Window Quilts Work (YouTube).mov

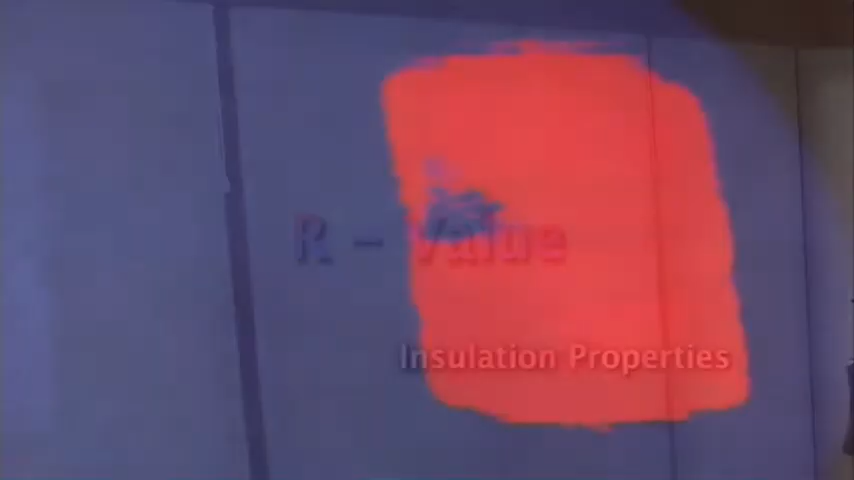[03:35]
is an infrared photograph of an untreated window the red areas are warmer in temperature this heat is being transmitted out the window
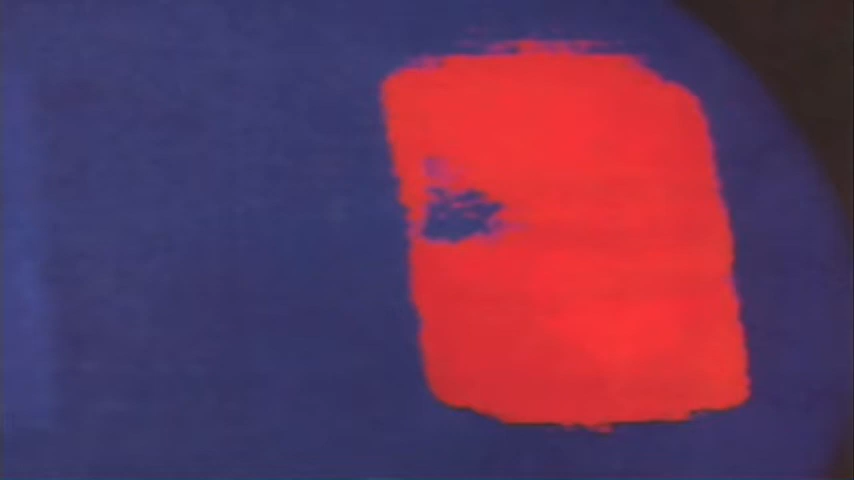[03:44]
now a comparison with the heat signature of the same window covered by a window quilt you can see how much lower the temperature is of the window on the left the one treated with window
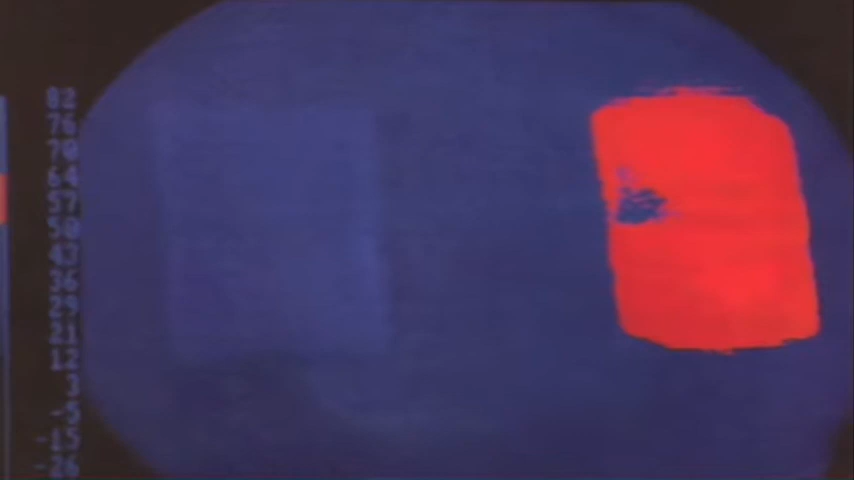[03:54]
quilt notice that there are no red edges indicating heat passing through window quilts full perimeter